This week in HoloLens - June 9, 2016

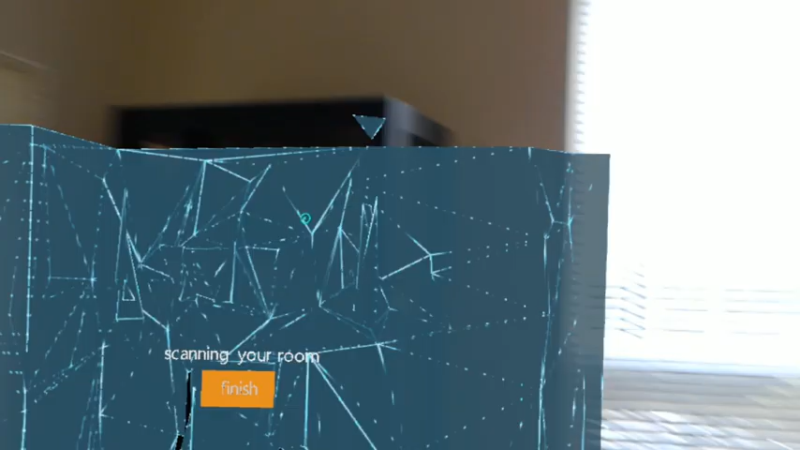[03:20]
So Anissa scanned my room first and then when I'm done I hit finish and now I'm going to put this down.